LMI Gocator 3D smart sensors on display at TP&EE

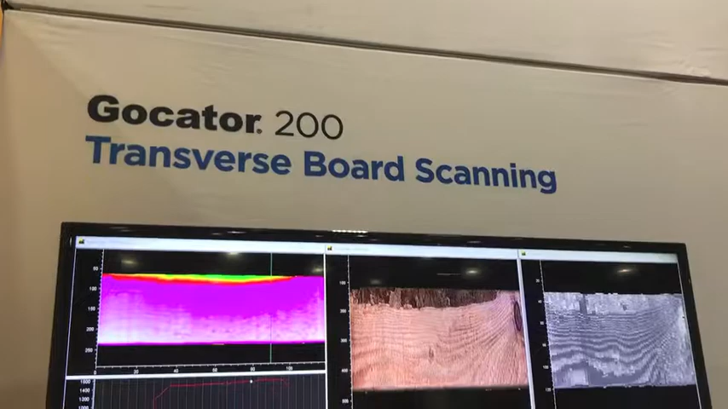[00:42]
with cameras that has color vision that measures the actual surface and recognizes the surface characteristics on the lumber.